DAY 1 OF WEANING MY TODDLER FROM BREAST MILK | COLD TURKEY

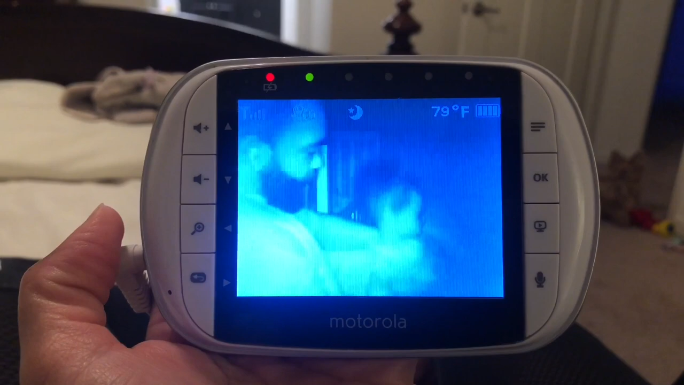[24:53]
and she's trying to head for the door.
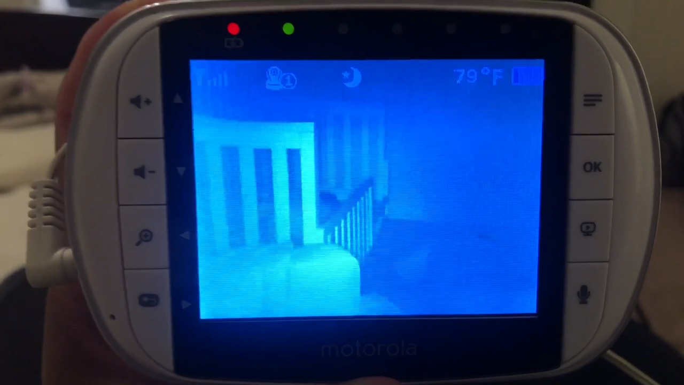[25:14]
Bella's in her crib. So we'll see how long it's going to take for her